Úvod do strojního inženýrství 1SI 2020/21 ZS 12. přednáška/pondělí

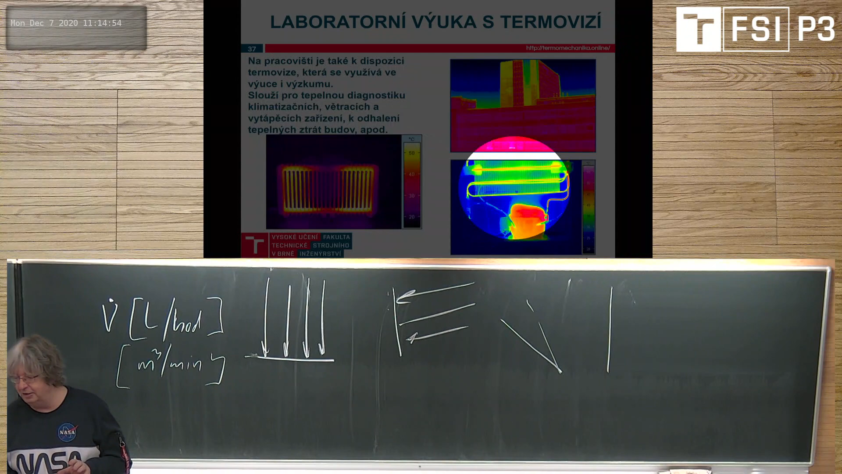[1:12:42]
tak to je úplná blbost, jo, prostě termovize přes stěny nevidí, ona nevidí dokonce i přes okno skleněné, jo, to vidíte na těch obrázcích, že vlastně, jo, i na těch předchozích, že prostě přes sklo prostě termovize většinou nevidí,